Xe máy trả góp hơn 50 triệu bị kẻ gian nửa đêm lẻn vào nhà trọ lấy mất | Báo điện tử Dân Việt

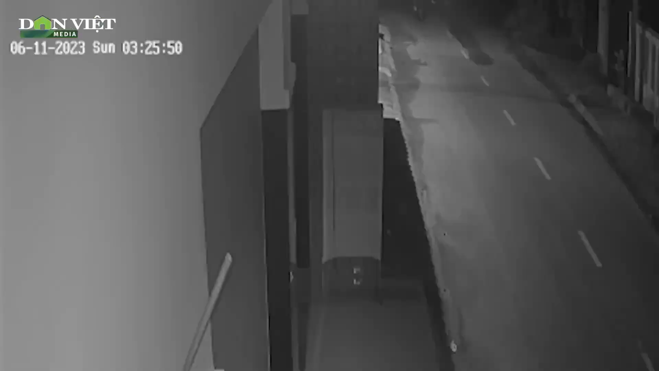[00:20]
Qua trích xuất camera, công an huyện Bình Chánh phát hiện lúc 3 giờ 25 phút sáng ngày 11 tháng 6, có 2 nam thanh niên chở nhau trên xe máy, chạy vào khu trọ nơi anh hắt ở. Không lâu sau, chiếc xe máy của anh bị một người lấy từ phòng trọ đưa ra ngoài đường và được người còn lại ngồi trên xe dùng chân đấy đi.